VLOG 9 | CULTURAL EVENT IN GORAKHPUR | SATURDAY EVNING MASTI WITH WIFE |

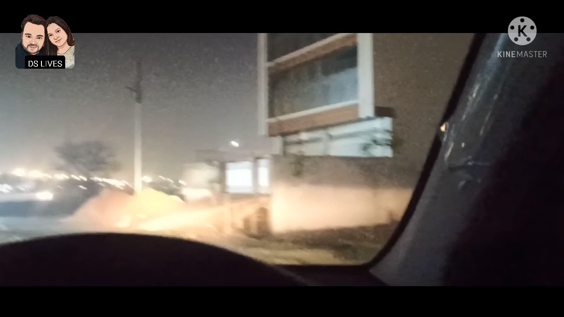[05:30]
मैं गाड़ी ऐसे चला रहा हूँ जैसे हम लोग कहीं सर्च पे चल निकल रहे हैं धीरे धीरे।